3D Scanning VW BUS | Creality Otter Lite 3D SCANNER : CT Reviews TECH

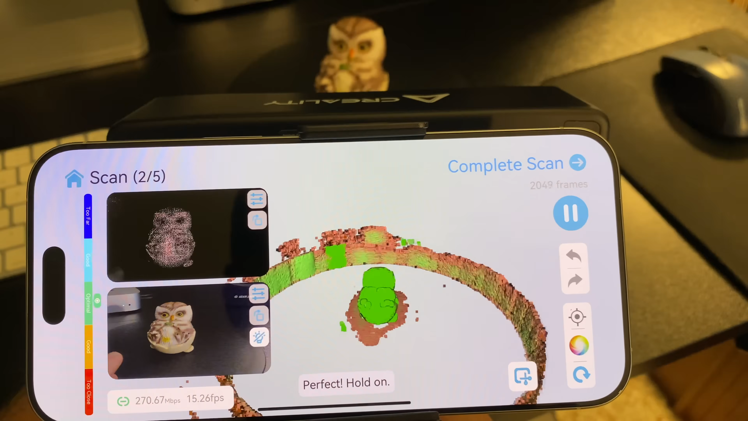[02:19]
and we're in the optimal position let's stop there and see what happens complete scan
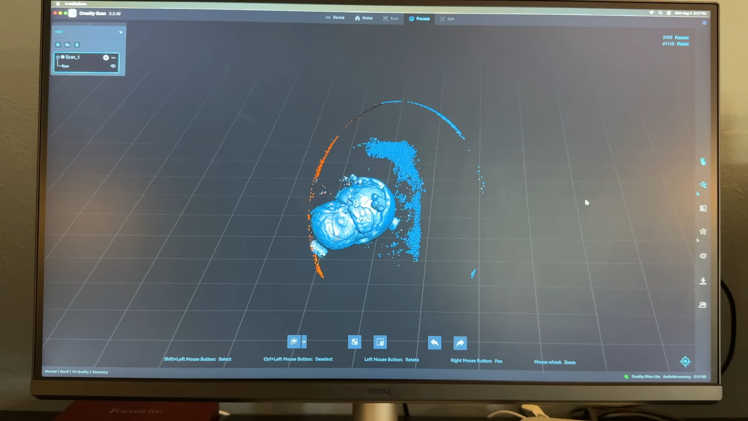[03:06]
right scanning is complete there it is looks pretty good there's a few imperfections let's see there's a one-step one-click
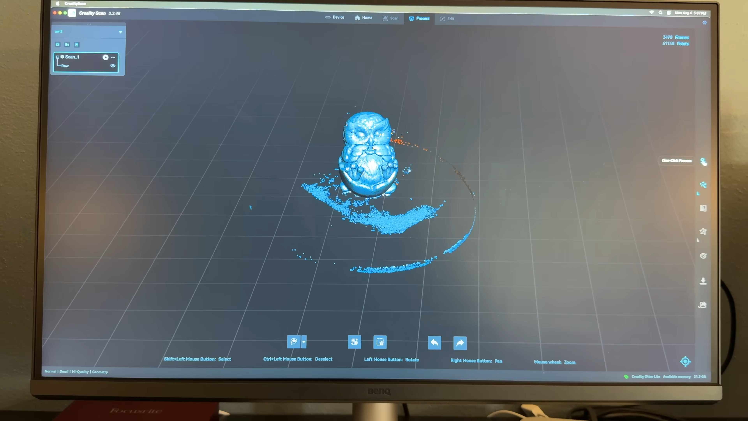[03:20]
processing let's see what this does it's processing now it's meshing
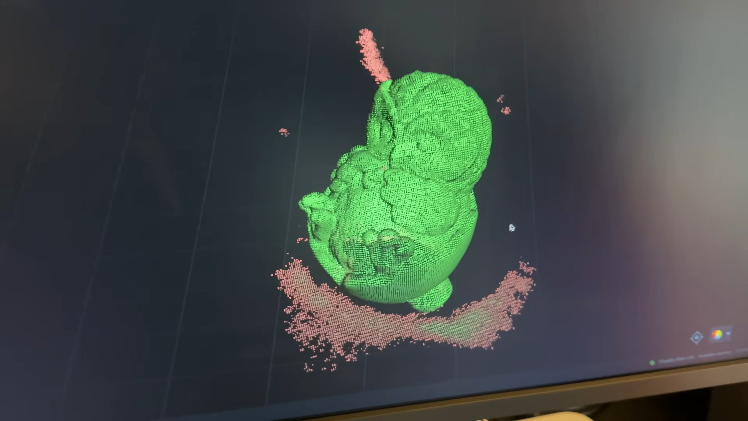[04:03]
is all scanned it looks great you see there's a little bit of the turntable that
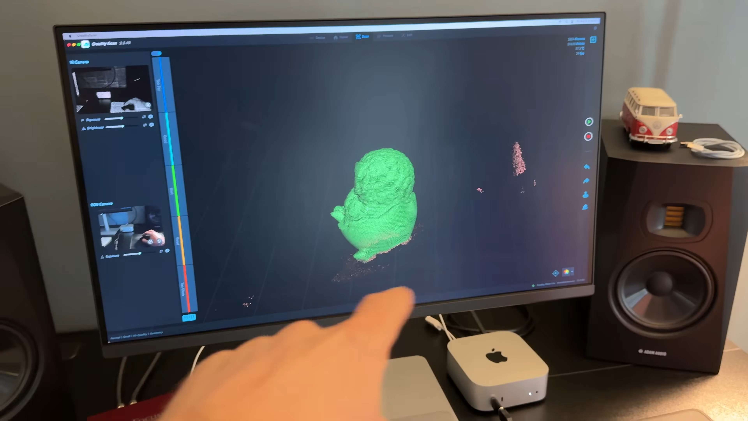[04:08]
we captured as well so we'll grab the lasso tool and clean
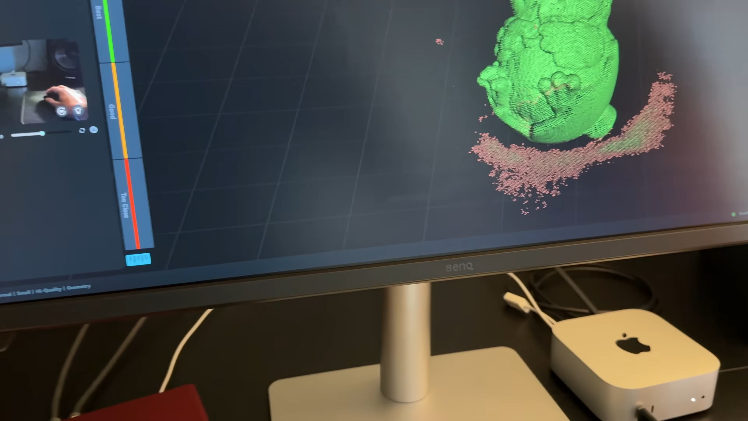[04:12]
that up real quick get rid of any of those little imperfections and
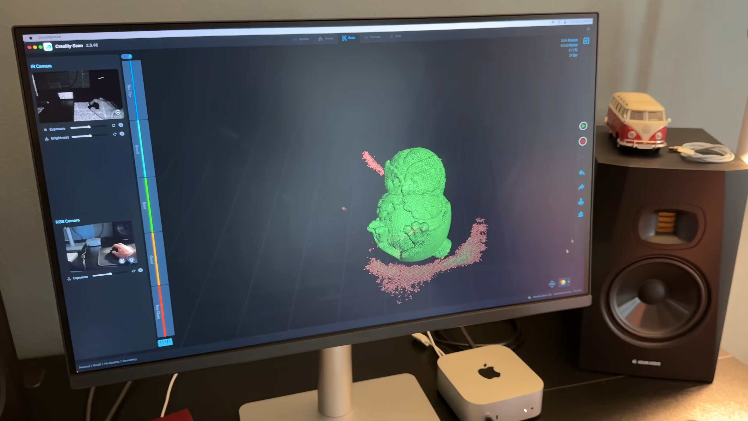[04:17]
then we'll get it ready for the printer we'll send it to the 3d printer and print one
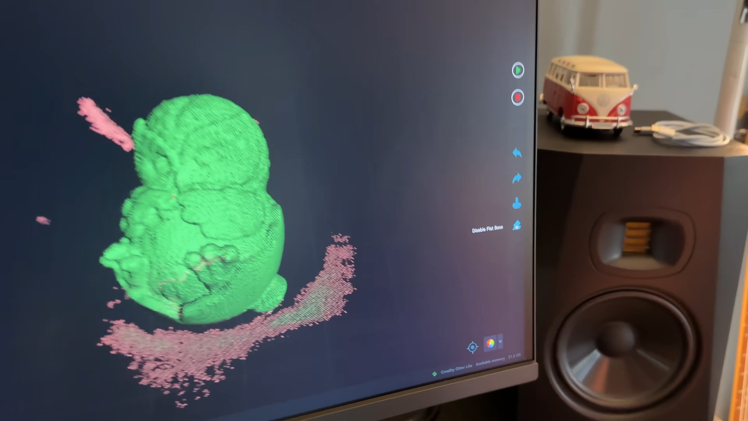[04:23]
see how it looks but you can see here we're getting the lasso tool set